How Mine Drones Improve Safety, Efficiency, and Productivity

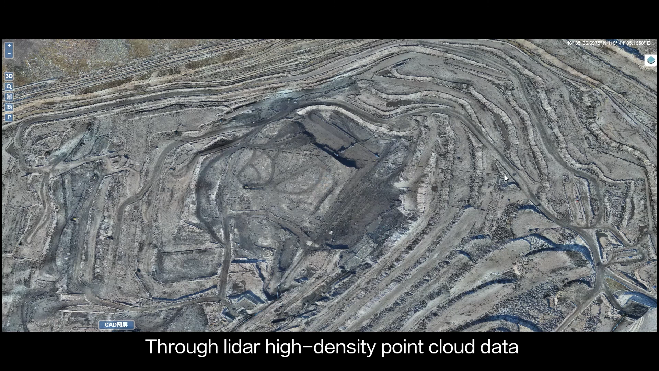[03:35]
Through lighter high density point cloud data, the elevation deviation is 6 centimeters, with no ground control points required.
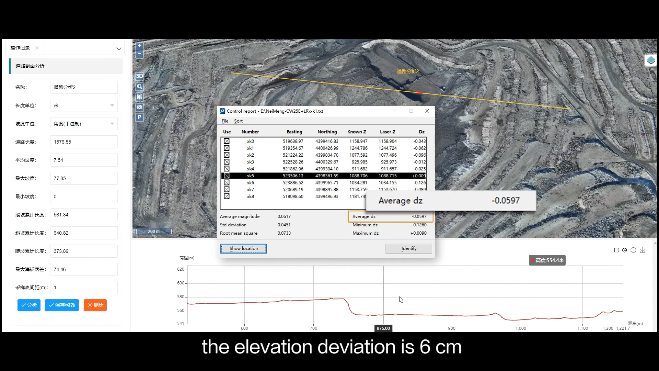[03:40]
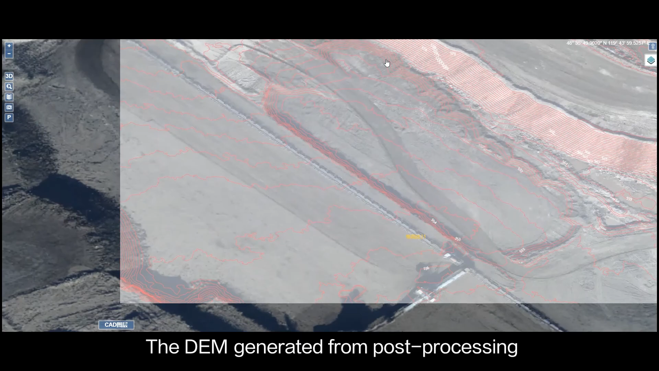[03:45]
The DEM generated from post-processing of the lighter point cloud data can better restore the terrain
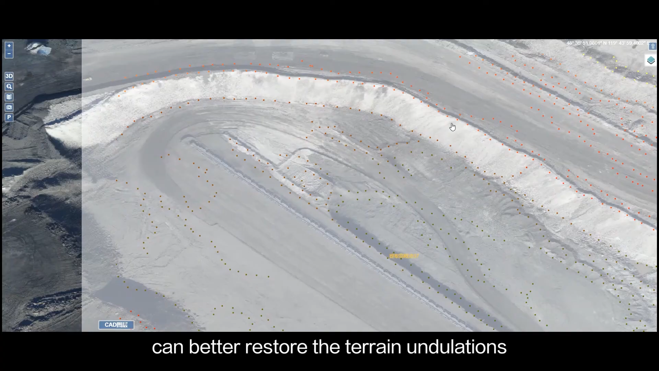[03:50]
undulations and more clearly reflect the real elevation changes of the mining area.
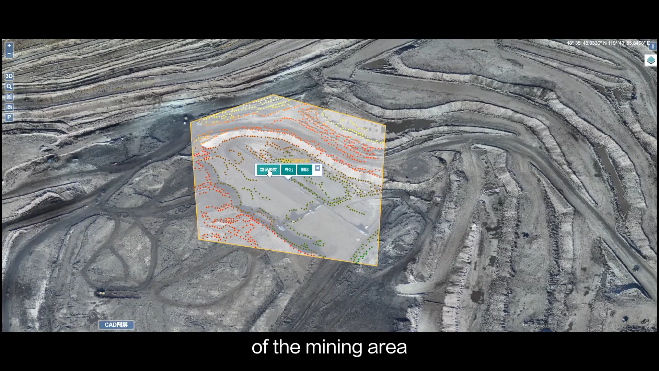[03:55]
The OpenBit Production Interactive System pre-processes the collected point cloud data,
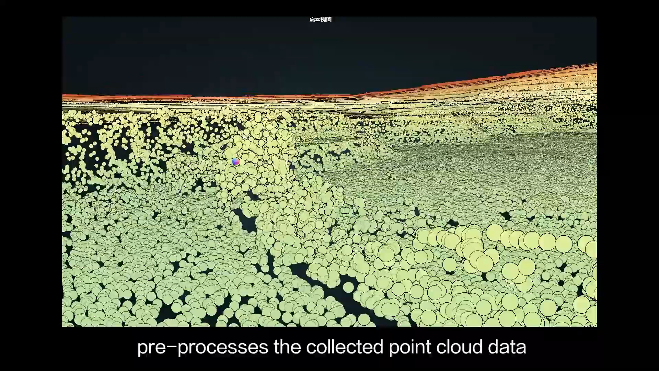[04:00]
automatically filters information about electromechanical equipment,
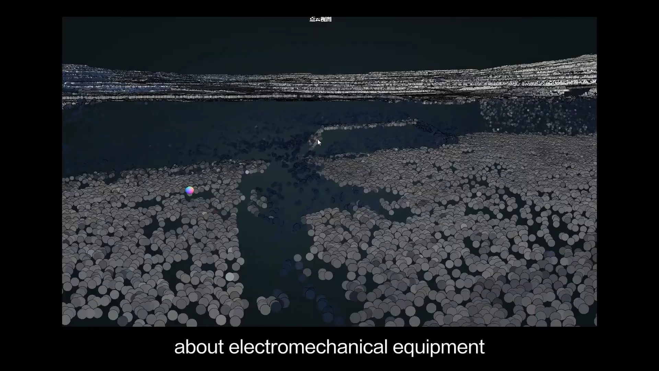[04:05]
personnel, etc., and implements differential demodulation on the two stages of calculate mining volume.